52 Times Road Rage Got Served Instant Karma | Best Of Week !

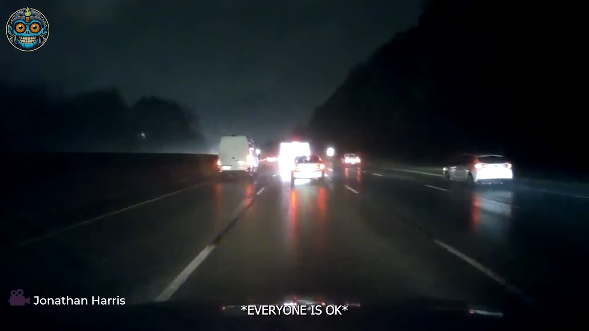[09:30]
Driving home from the Stone Mountain area, I caught this incident on my dash cam at around 7 p.m.
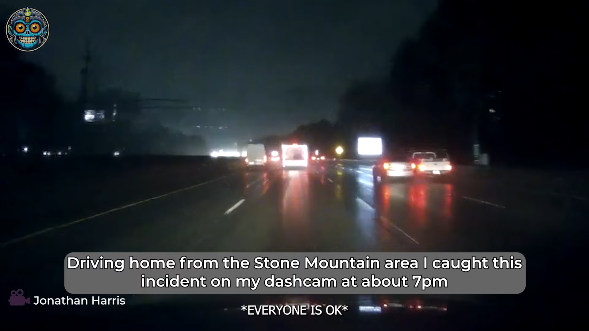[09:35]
The car in front of me drifts over two lanes, clips the little truck, cuts back into the lane, and spins out on the wet road into the guardrail.